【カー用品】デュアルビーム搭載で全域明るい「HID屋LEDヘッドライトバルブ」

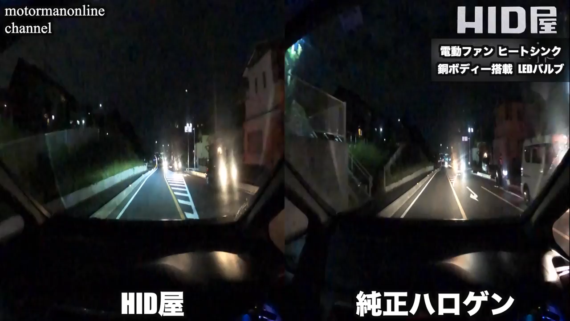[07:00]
LEDのヘッドライトをつけた状態右が純正のハロゲンランプをつけた状態で走行をしてきていますHIDのLEDバルブの特殊すべきところがリア
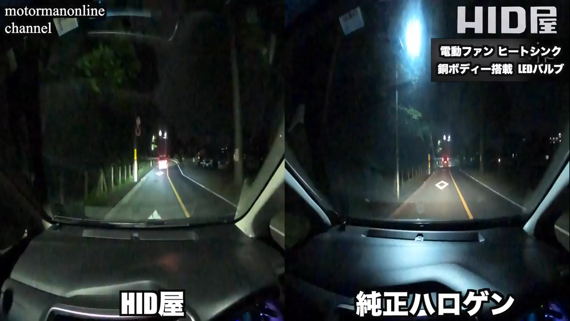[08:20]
次に狭い民家の中での走行比較になりますもう一つHID屋のLEDバルブの特徴として光の明るさがあります光が前方先まで行き届いていてなおかつ照射範囲が広くなっているということがありますかつ今人生ハロゲンハイビームにしましたけれどもハ